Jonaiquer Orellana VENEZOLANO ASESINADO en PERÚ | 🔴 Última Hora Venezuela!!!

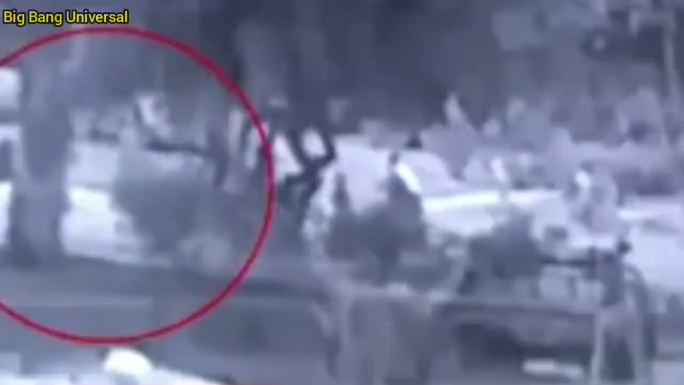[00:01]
Un video de una cámara de seguridad registra la trágica muerte que alcanzó al venezolano John Iker Orellana de 39 años de edad,